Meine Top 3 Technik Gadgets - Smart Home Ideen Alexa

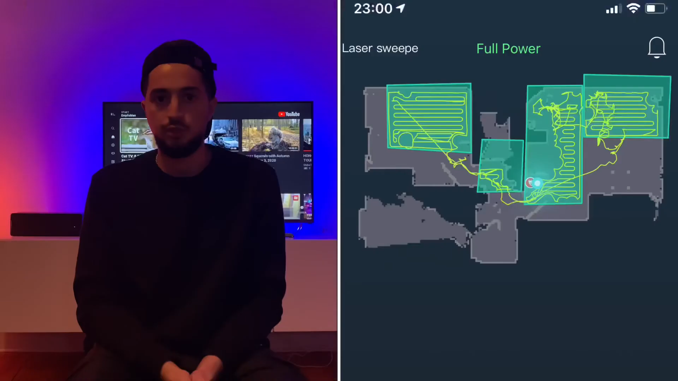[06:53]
Das könnt ihr halt alles entscheiden, wenn ihr irgendwo zum Beispiel sensible Möbelstücke habt oder so, könnt ihr ihm halt sagen, dass er da nicht langfahren soll. Er macht auch sehr, sehr gut sauber. Auch gut in den Ecken. Der hat nämlich zwei rotierende Bürsten, eine richtig gute Saugleistung, die ihr per App steuern könnt von 1, 2, 3.